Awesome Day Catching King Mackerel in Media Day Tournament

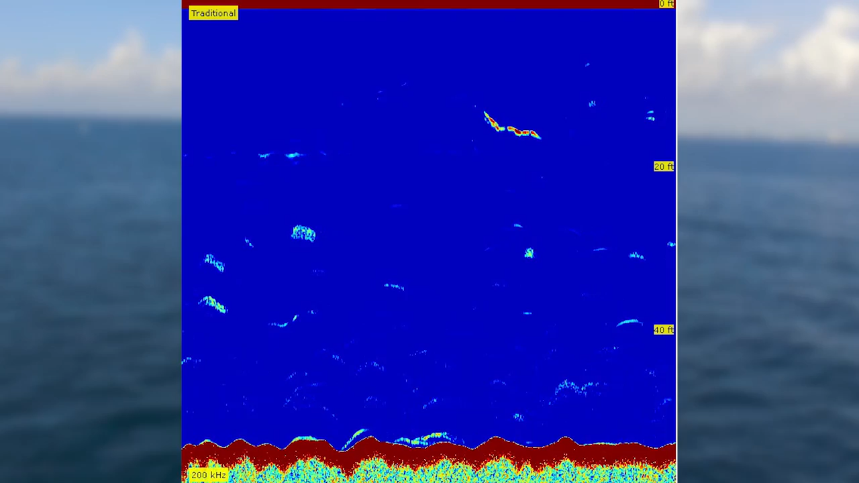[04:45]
On the depth recorder, we didn't mark as much bait as we did Saturday when we were out catching them in the same spot, but the fish were still holding there.